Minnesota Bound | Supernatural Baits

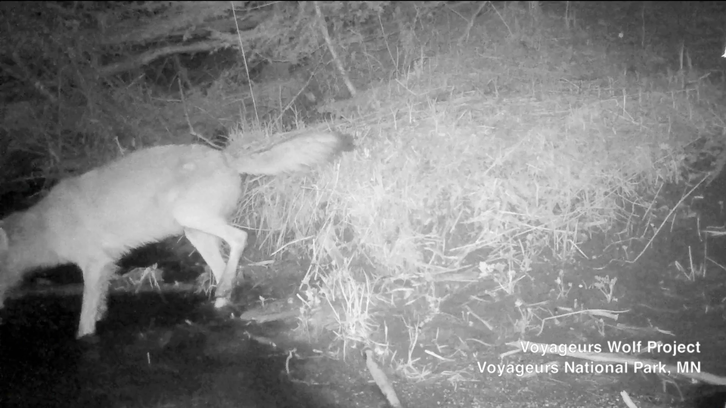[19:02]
Wolves in the past have exhibited certain fishing behaviors, if you will, hunting these white suckers. Bump says wolves are known to fish for salmon, but not necessarily freshwater fish. It's known that fish were in their diets, but capturing that on video was really interesting. The night videos range from fishing to taking care of pups.
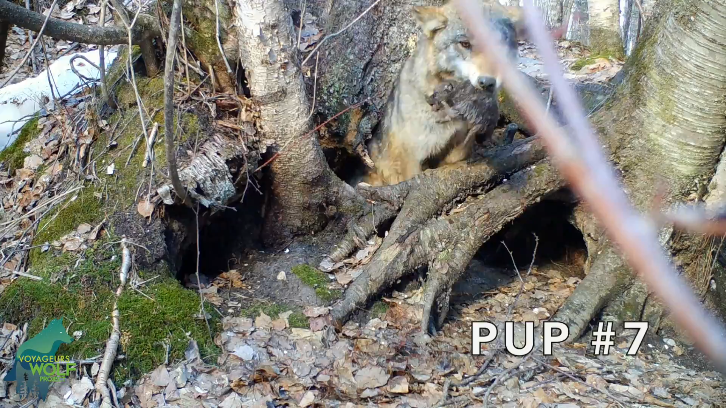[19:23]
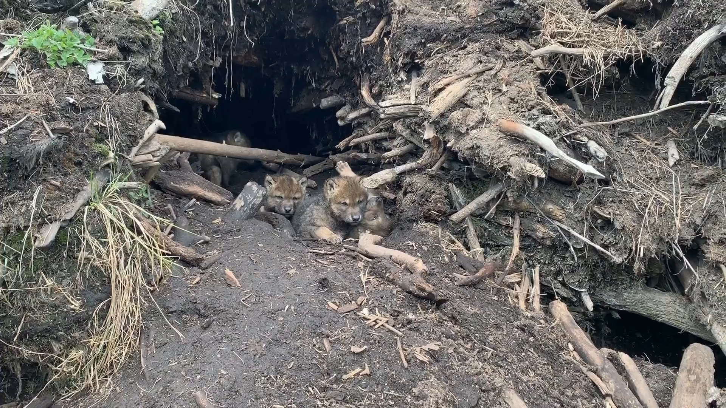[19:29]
You cannot walk into this museum and not be impressed with that exhibit. It is super cool.
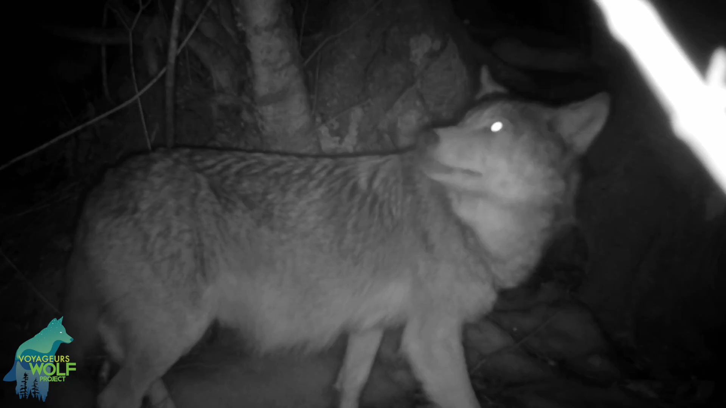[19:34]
All these videos took place under a night sky. The moon watching from far above.